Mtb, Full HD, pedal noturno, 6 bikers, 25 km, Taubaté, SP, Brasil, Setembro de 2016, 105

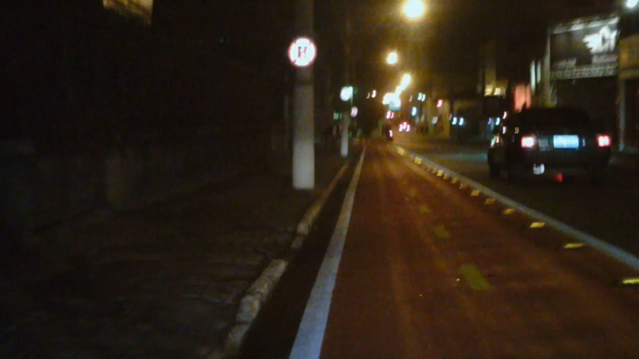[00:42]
é é ciclofaixa é isso aqui ciclovia é separada o carro não é aquelas que a gente passou lá é ciclovia fica lá em cima o carro não entra lá é é